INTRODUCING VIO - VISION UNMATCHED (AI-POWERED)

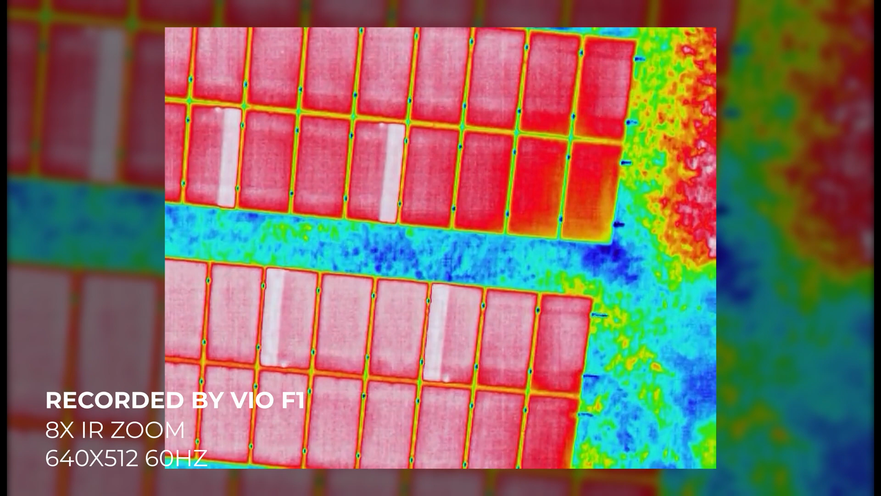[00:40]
The VEO is equipped with a high-resolution radiometric thermal core that can operate from 1 to 8x zoom and has a high thermal sensitivity.
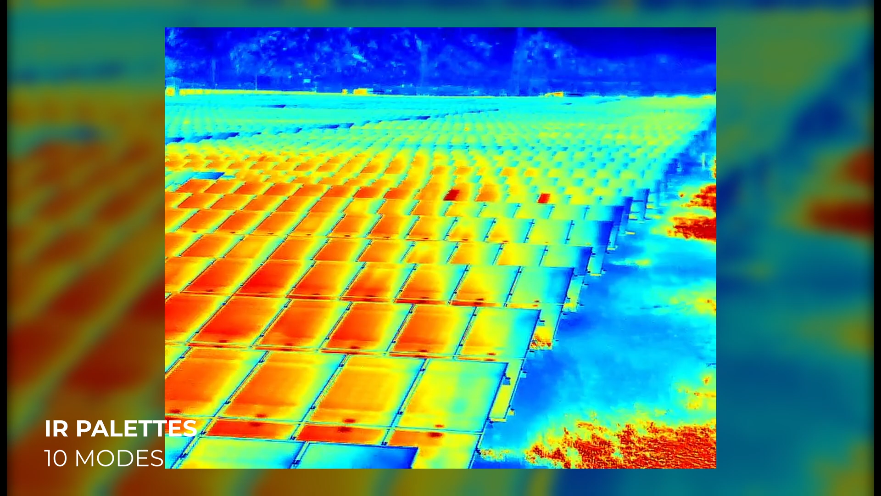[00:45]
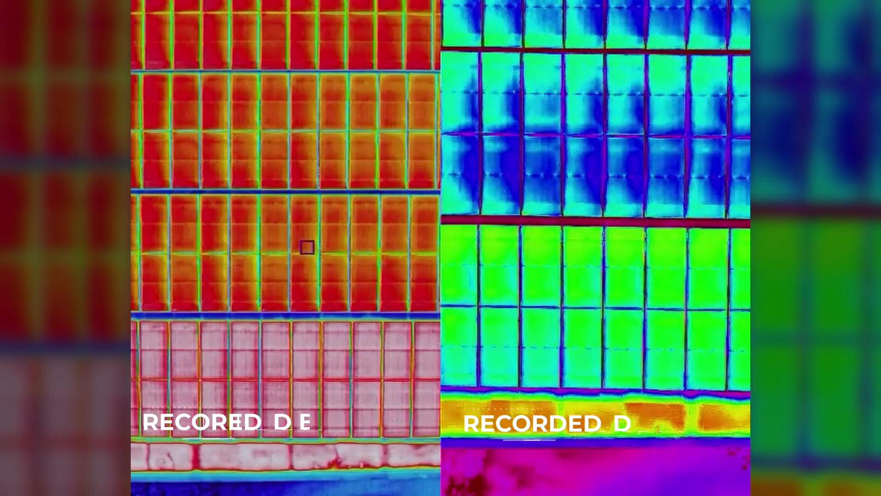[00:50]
The F1 version features a fluor boson that can record at 60 Hz,
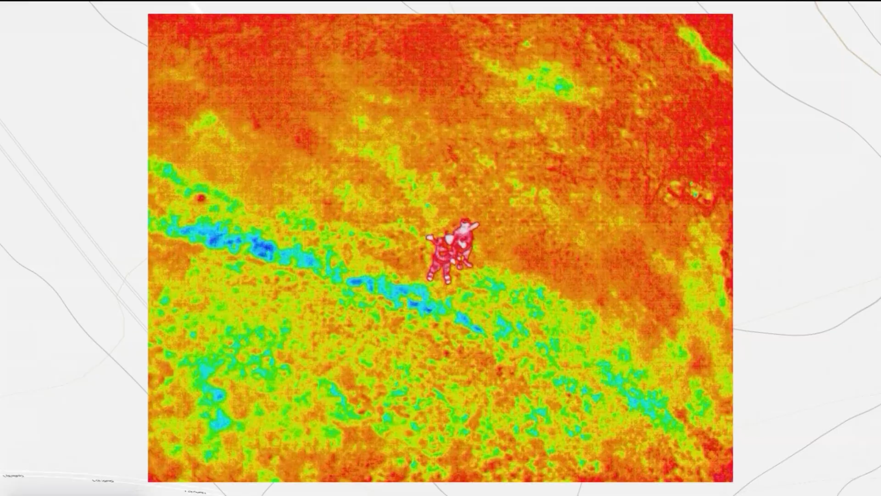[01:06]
with 1,200 meters 10 Hz at the default setting.
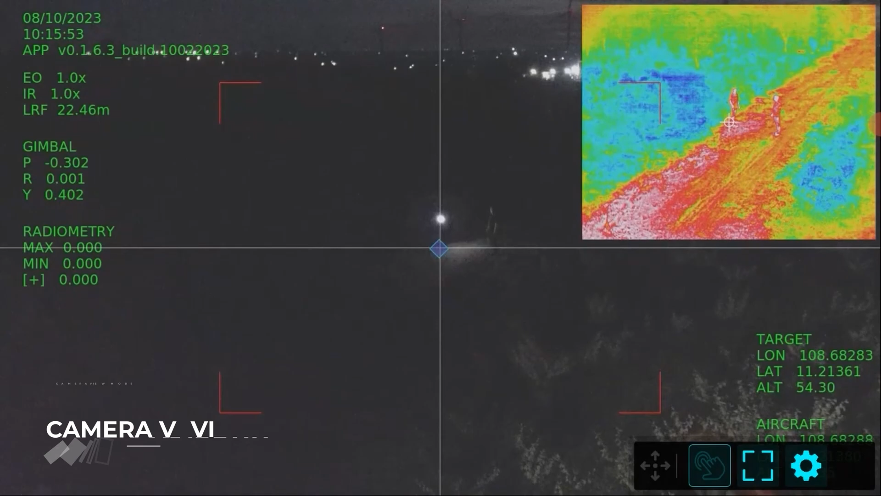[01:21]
There are four different camera view modes available in the controller,
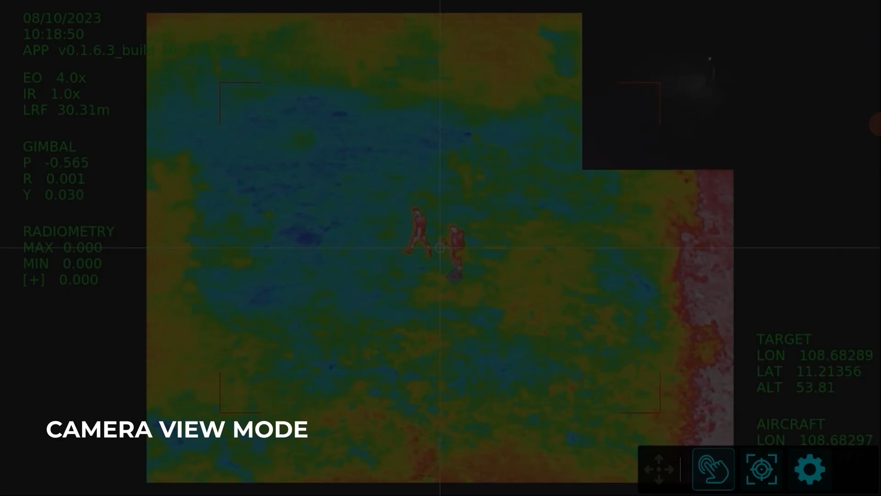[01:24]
allowing users to easily switch between IR and EO sensors for clear object visualization.